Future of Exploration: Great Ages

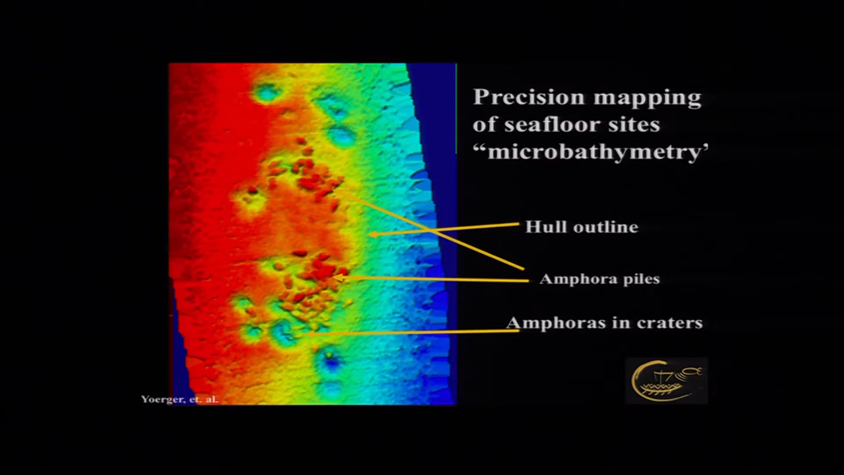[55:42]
And with that sonar map, we saw something we couldn't even see with the photo mosaic, which is that the groups of craters, if you look at these three craters, three amphoras there, those correspond to these three guys here. They're all sitting in craters on their own, which we couldn't even see that with the naked eye.